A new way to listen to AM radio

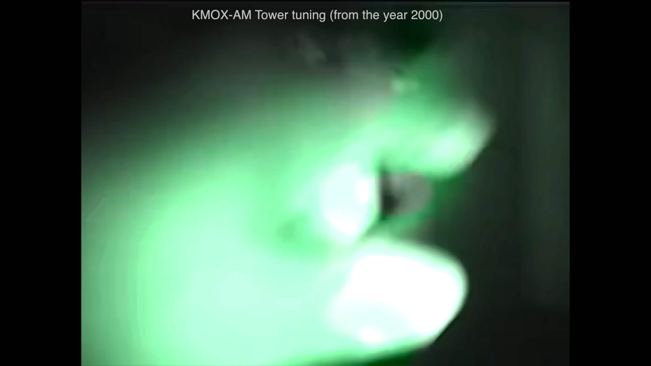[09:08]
I've never seen nothing like that before.
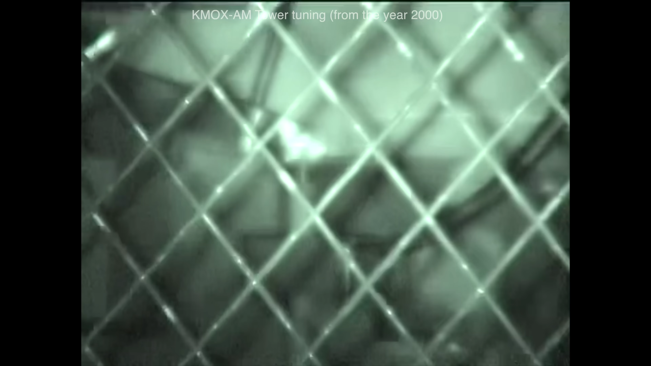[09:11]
That's pretty wild.
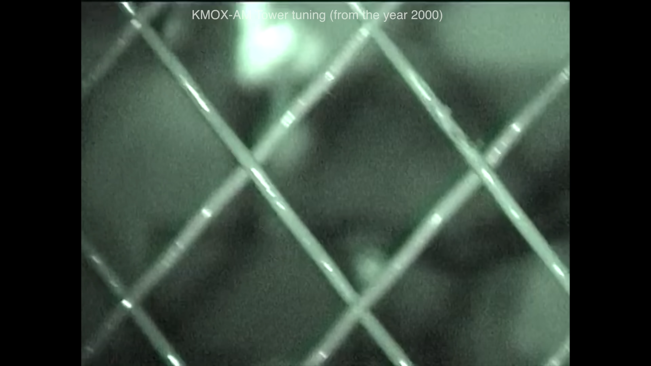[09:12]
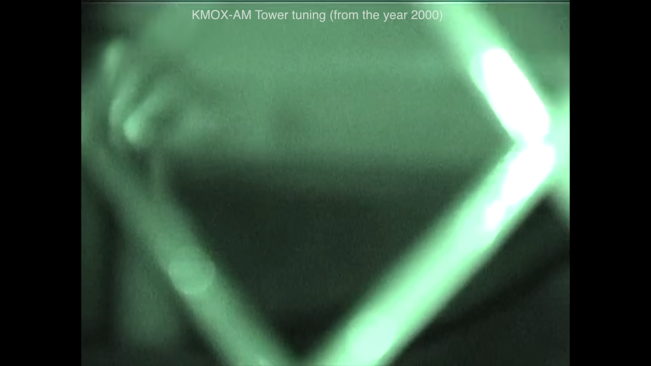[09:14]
Looking at the direction that it's going, it's gotta be trying to get to that rail over there, don't you think? Yeah.
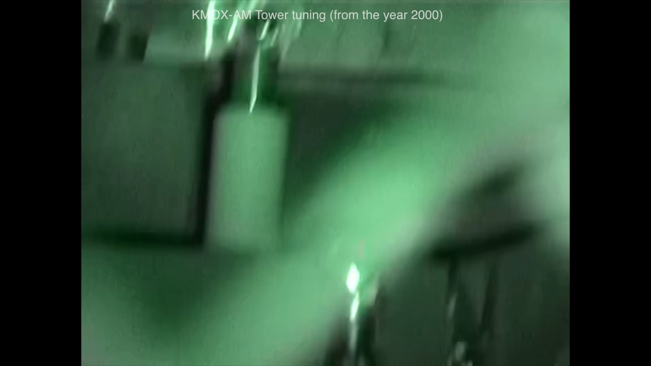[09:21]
I got a great shot of it here. That's it?
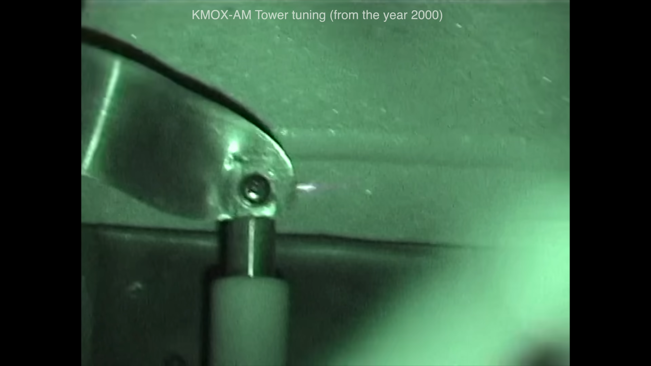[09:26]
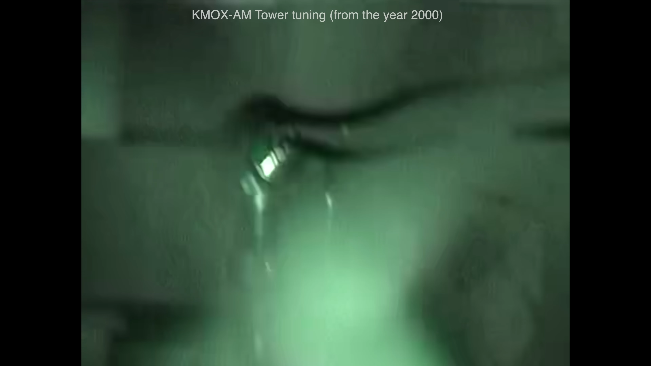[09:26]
I've never seen anything like that. It's going straight for that rail, isn't it?